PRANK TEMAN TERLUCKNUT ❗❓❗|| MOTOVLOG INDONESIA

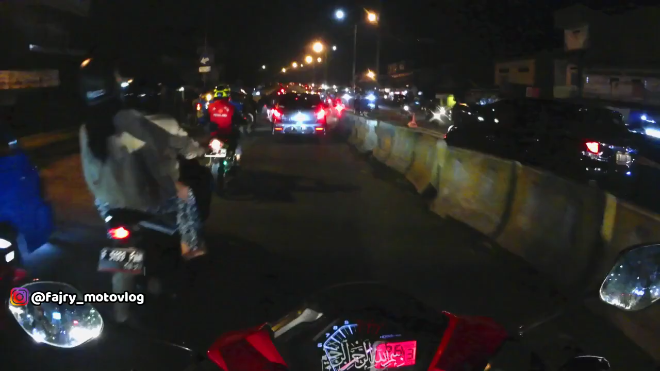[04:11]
Sampai-sampai apa namanya, warung-warung itu kan dibatasin tuh kalau di Bandung tuh guys. Jam 8 udah tutup gitu kan. Jam 7, jam 8 tuh udah disuruh tutup Alfamart, Indomart gitu kan. Nah, ini guys tempat-tempat gabutnya anak Uproy kalau misalkan pengen istirahat suka di sini. Oh, ada ondel-ondel. Suka di sini guys, noh, di sana deket tahu bulat gitu kan. Kalau lagi gabut gitu. Sini kita bakal muter balik karena kita bakalan ke arah Sentul guys.